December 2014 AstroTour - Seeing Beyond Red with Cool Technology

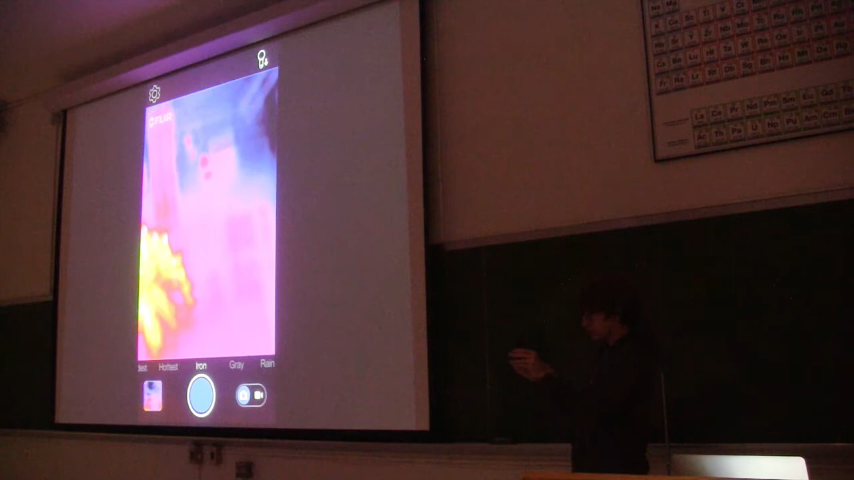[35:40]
Oh. I guess it needs the magic touch. Let me try this again.
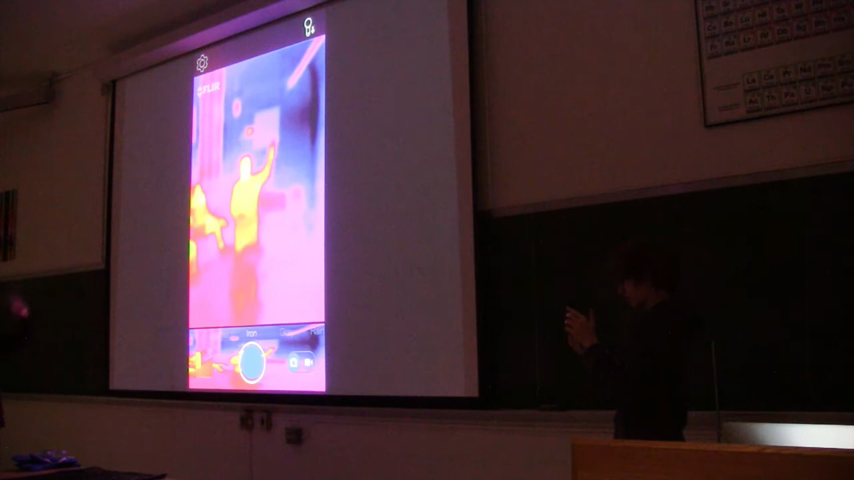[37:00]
So I have a glass plate here. Can everyone see me? Through the glass plate. Now I'm going to put it in front of my face. Okay. It's not that exciting. The point I'm trying to make is. Glass is actually opaque in the mid-infrared. So you can't actually see through it.
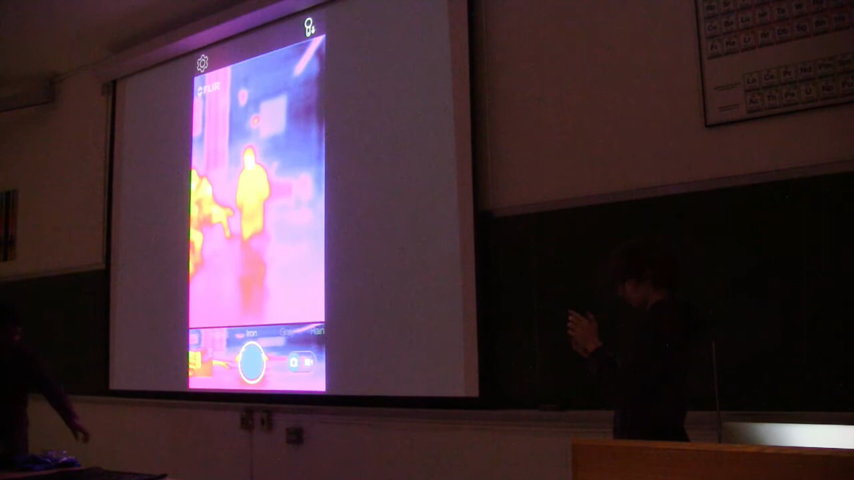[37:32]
And now there's this thing. So this is black. Can't see through, right? No?
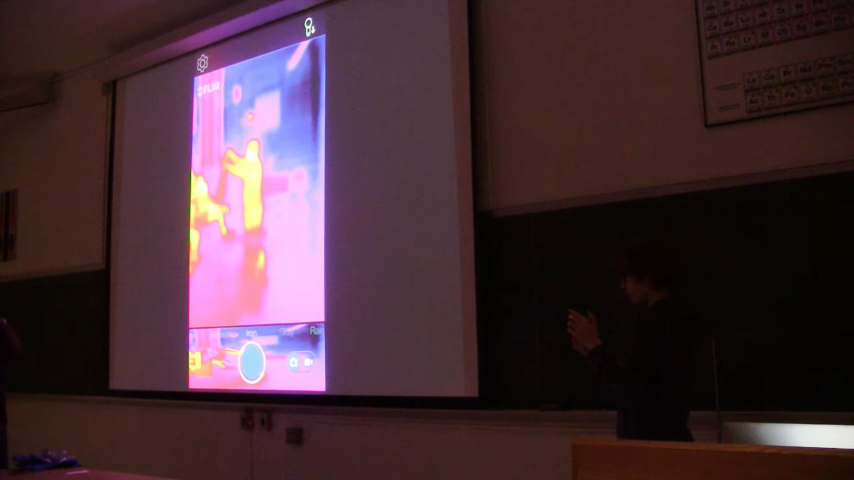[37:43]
Okay. Now that was interesting.
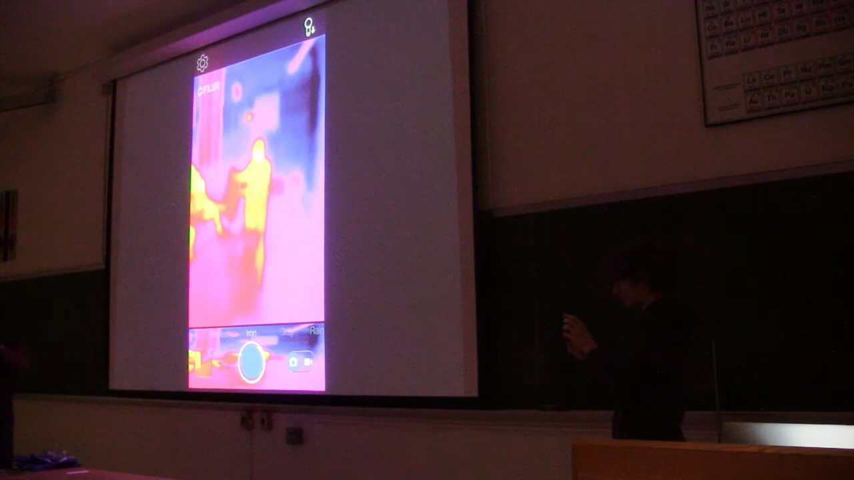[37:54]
Not that interesting. I'm not done yet. So this is polyethylene. It's actually relatively infrared transparent. And it's actually used as lens materials for infrared cameras.
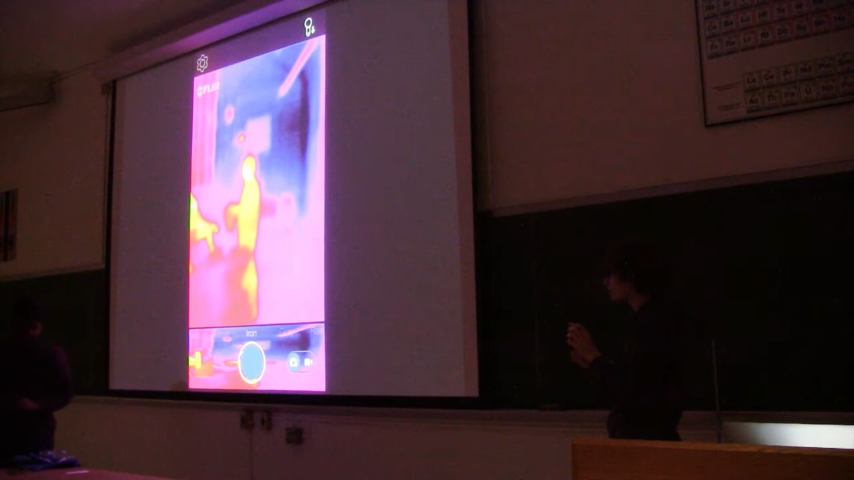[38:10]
Now that's something. Let's do something a little bit more interesting. All right.
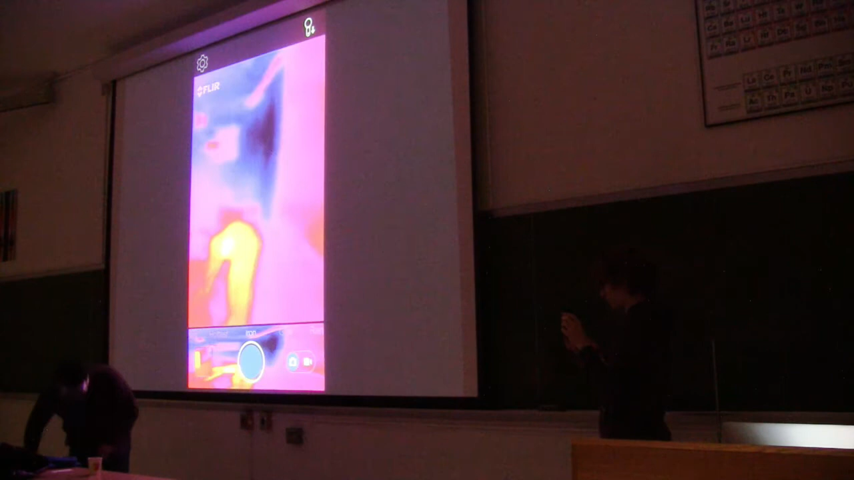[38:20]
Cheaper than milk. I should probably wear those cryo gloves, but whatever.
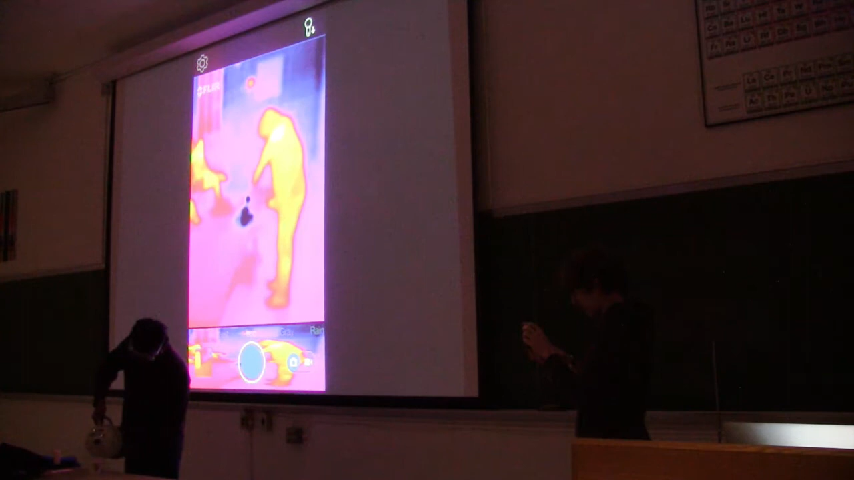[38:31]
Oh, look at that. So here's some liquid nitrogen here.
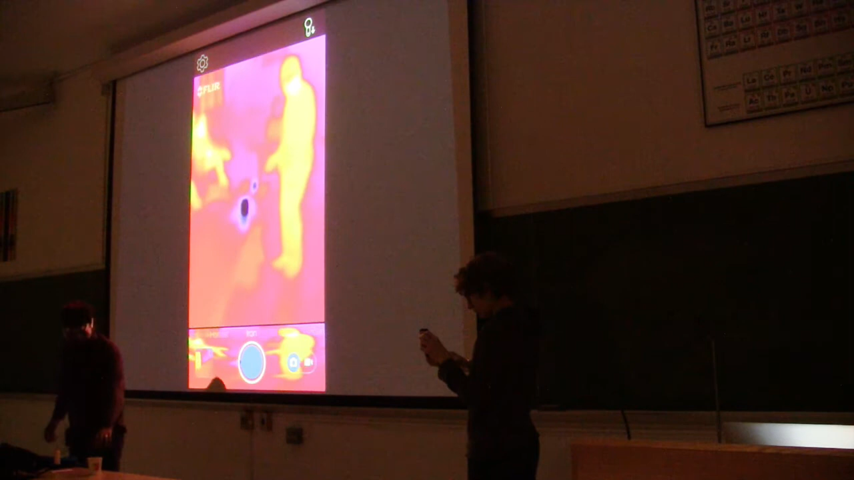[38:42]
In a Super 8 cup. I don't know where that came from. So one thing you'll notice right away is there's not a lot of infrared emission coming out from liquid nitrogen.
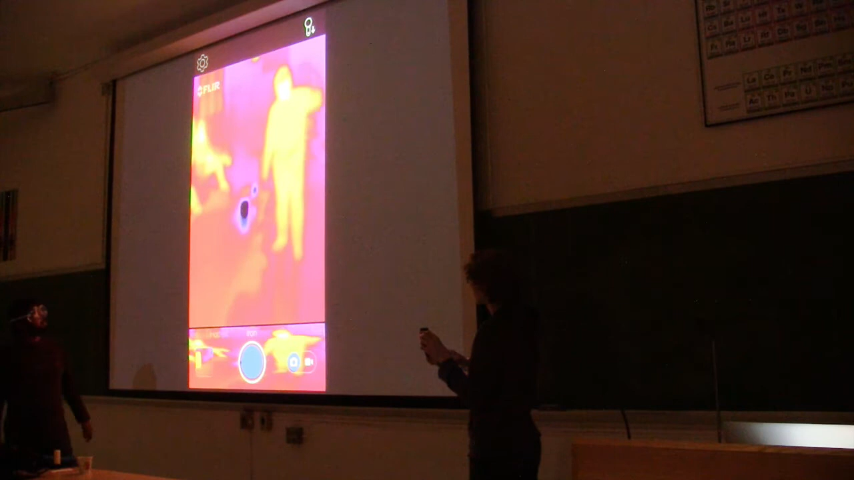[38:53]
I mean, a lot of that emission has been shifted off into the mid to far infrared.
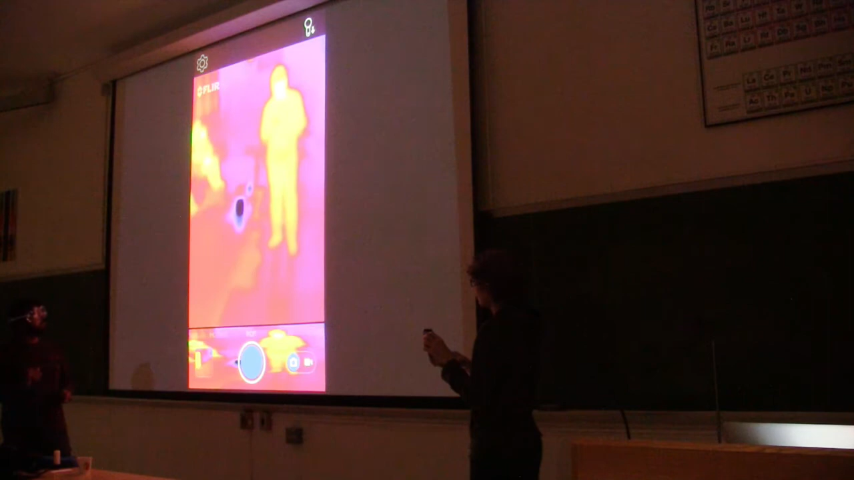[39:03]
And so, actually, let's try it on here. So I'll pour a little bit on the table so if you can point the camera there.